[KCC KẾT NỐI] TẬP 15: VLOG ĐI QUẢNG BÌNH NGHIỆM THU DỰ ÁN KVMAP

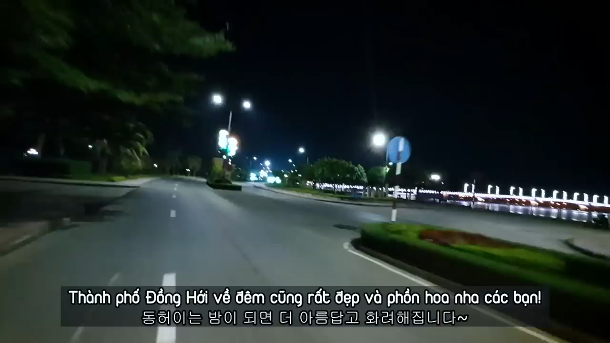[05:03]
Thành phố Đồng Hới về đêm cũng rất là đẹp và phồn hoa nha các bạn. Cái gì đặc trưng nhất ở đây? Đây thì dưa trên thì cũng cây dừa.